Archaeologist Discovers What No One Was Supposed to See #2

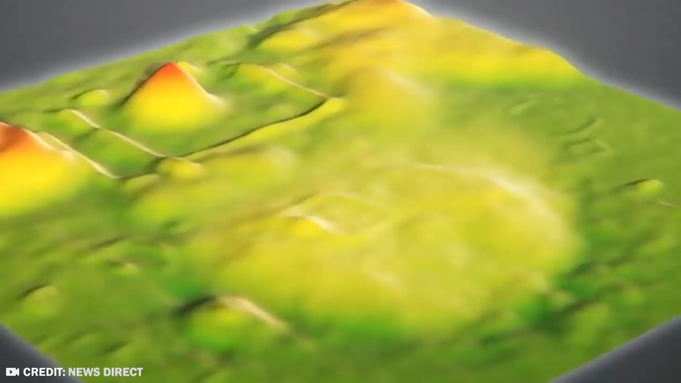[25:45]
researchers detected an unusual structure in what they had originally thought was a hill.